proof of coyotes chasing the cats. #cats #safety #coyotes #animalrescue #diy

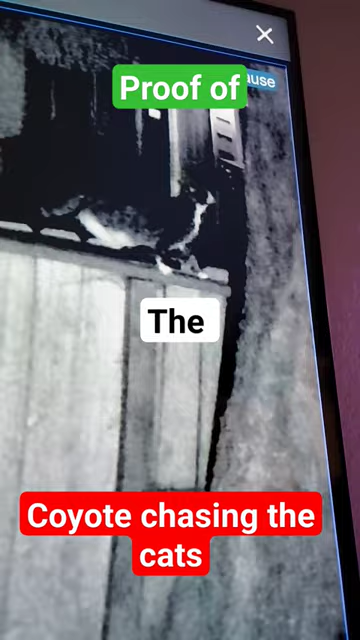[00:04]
There's the cat going into the tree. And there you see the coyote right there staring at it, trying to figure out how to get to it.